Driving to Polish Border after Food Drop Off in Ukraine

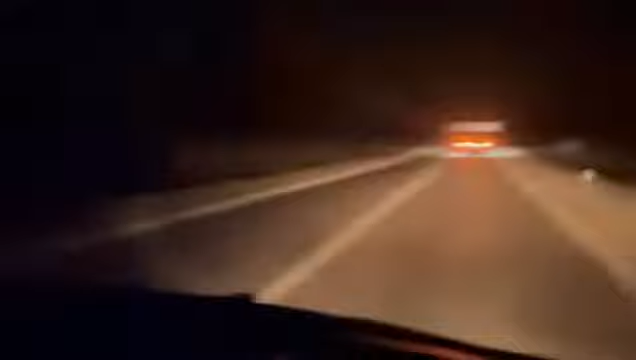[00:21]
If you look at this vehicle ahead, that's a government vehicle, a government aid support vehicle that is getting us across, past all the military checkpoints, past the civilian checkpoints,